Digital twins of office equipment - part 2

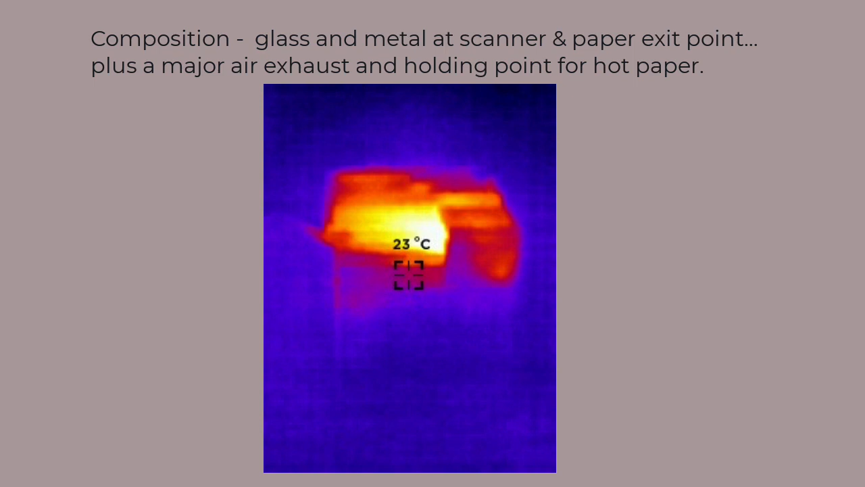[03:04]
On screen: spot 23°C
As a facade, this is seriously complex. A literal model would include scores of thermal bridges as well, but let's not go there.
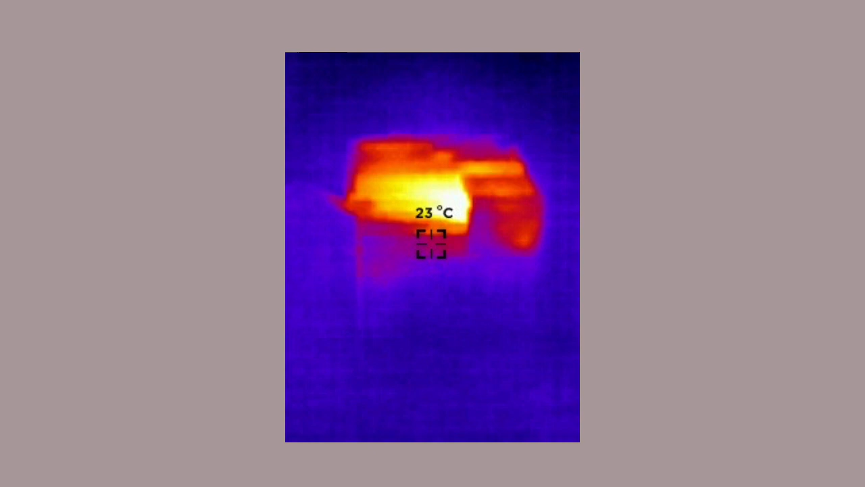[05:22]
On screen: spot 23°C
When the model was first set up in 2017, I recorded a few thermographic images. It informed the initial design of the digital twin. For this video, I used a newer generation of thermographic
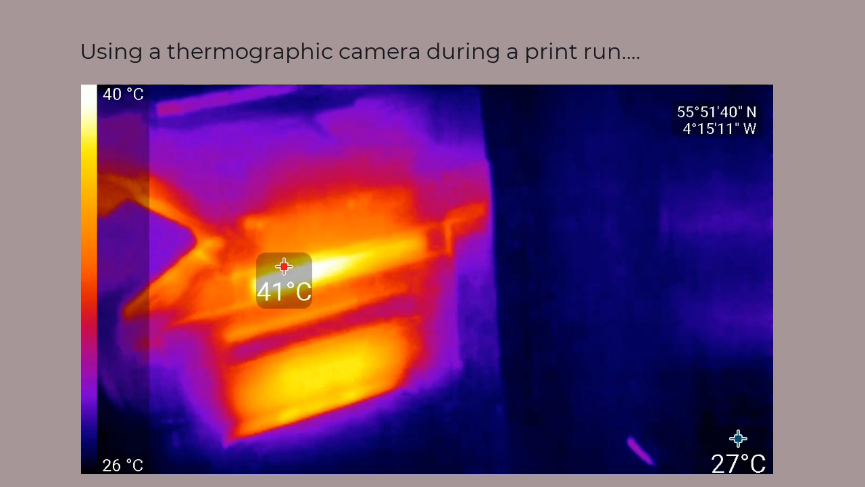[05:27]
On screen: scale top 40°C, scale bottom 26°C
camera and recorded conditions as a print run progressed.
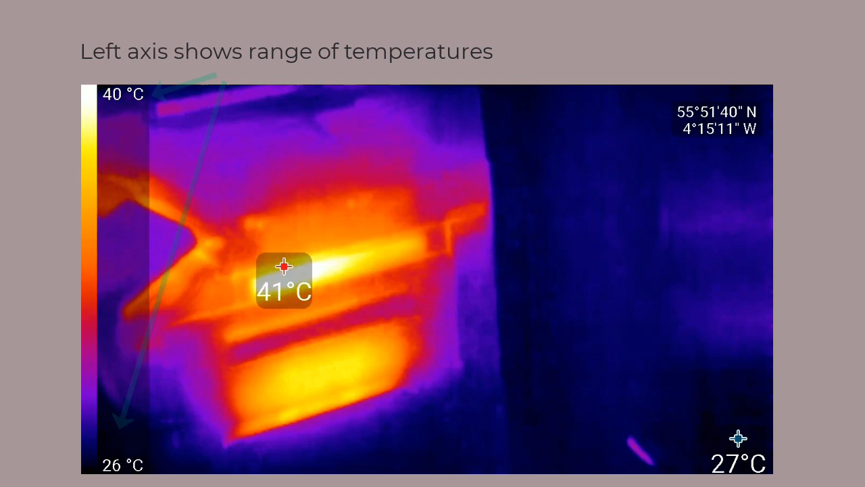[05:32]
On screen: scale top 40°C, scale bottom 26°C
Reviewing this video, the left axis shows the current range of temperatures within the scene. There are also two highlights that dance around showing the warmest
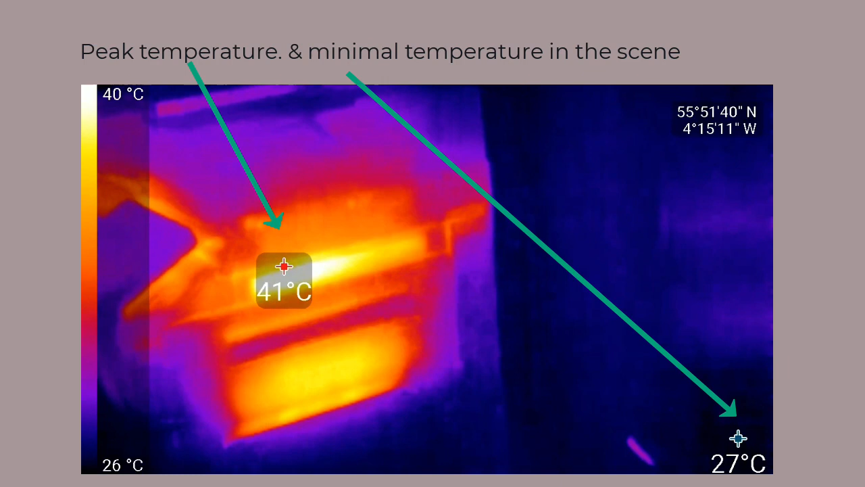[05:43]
On screen: min 27°C, scale top 40°C, scale bottom 26°C
and coldest pot currently in the scene.
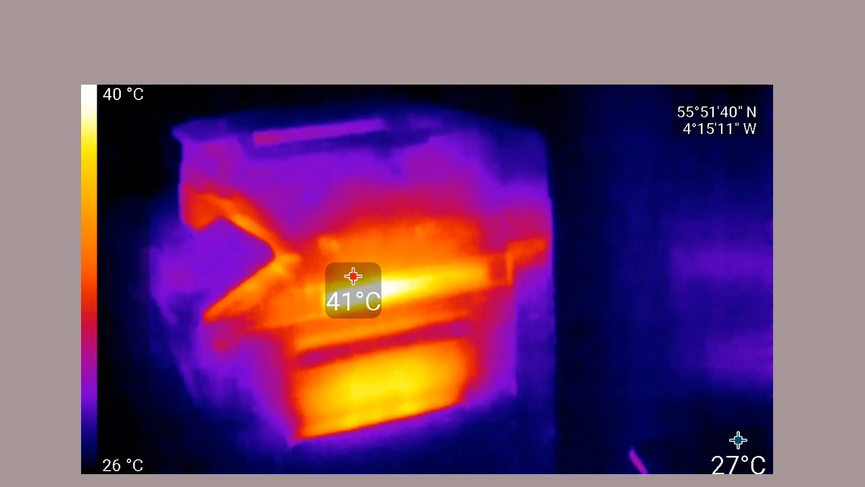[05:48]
On screen: scale top 40°C, scale bottom 26°C
As the video plays out, we see that the machine has regions of vastly different temperatures. Near the print engine, along the paper path and the paper trays.
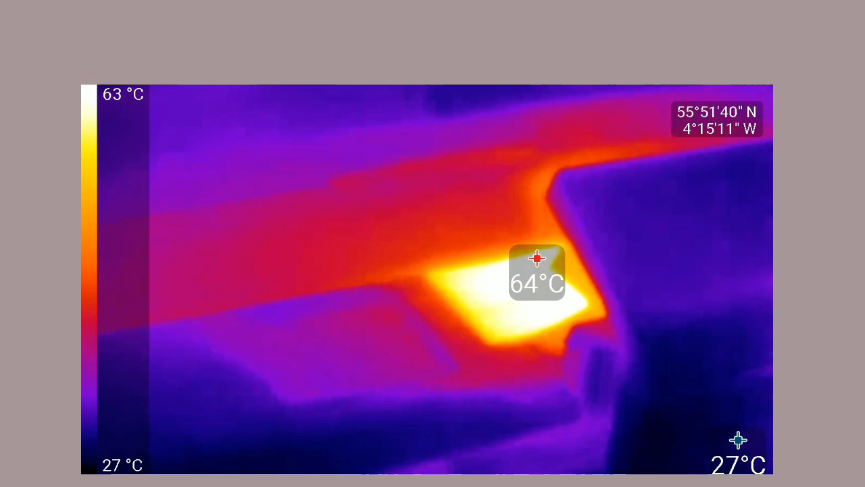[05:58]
On screen: scale top 63°C, scale bottom 27°C
We get glimpses that the exhaust air is in order to 45 to 60 degrees C.
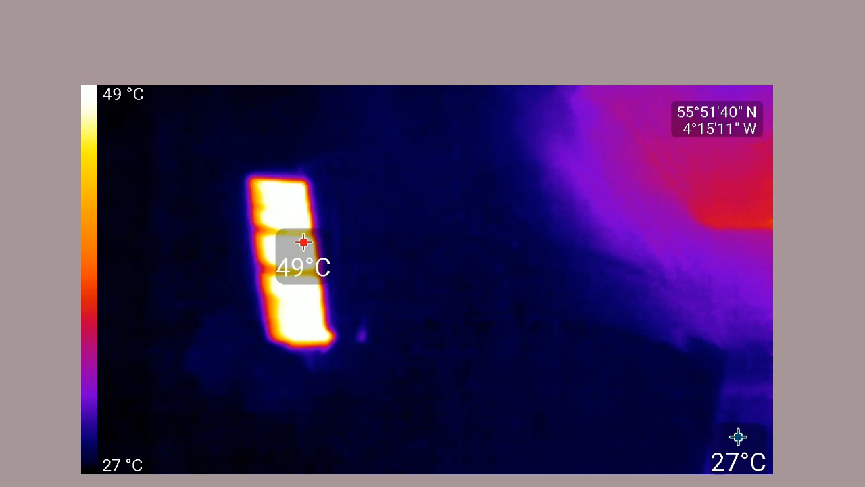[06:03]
On screen: scale top 49°C, scale bottom 27°C
The grill's at roughly 40 degrees in some cases.
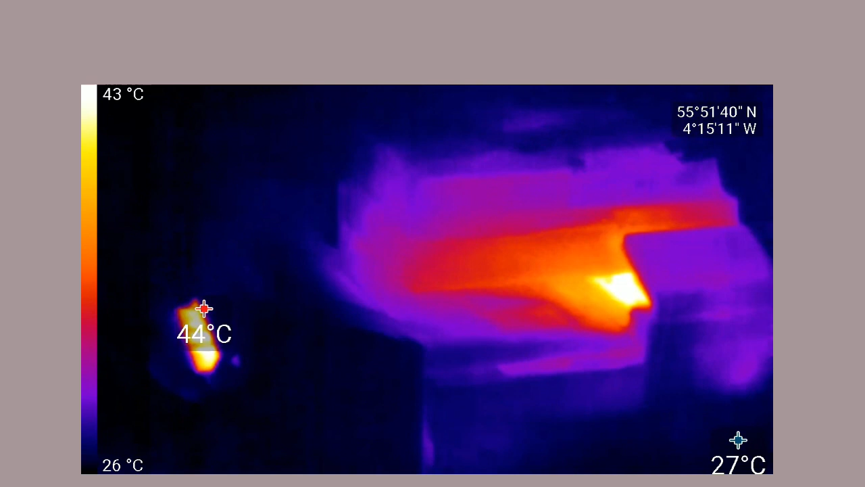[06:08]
On screen: scale top 43°C, scale bottom 26°C
The case is also 40 degrees. But away from the heat sources, the case is slightly above ambient.
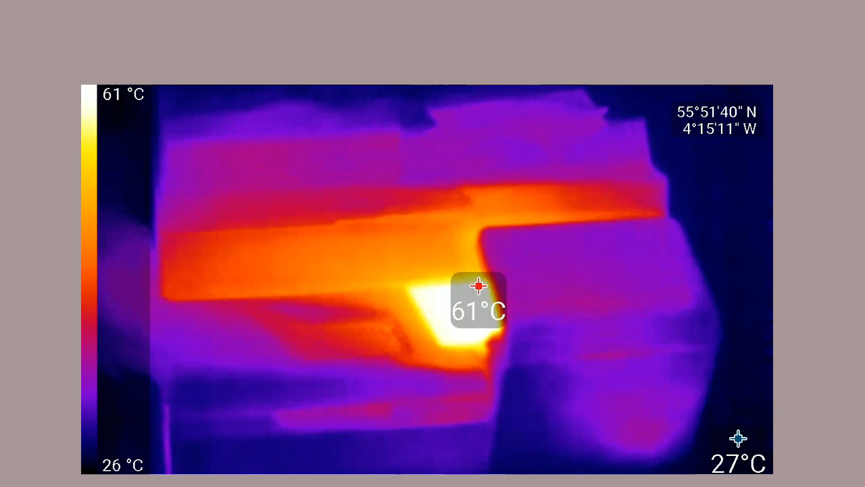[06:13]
On screen: scale top 61°C, scale bottom 26°C
Let's call it 25 to 28 degrees. Look at the heat.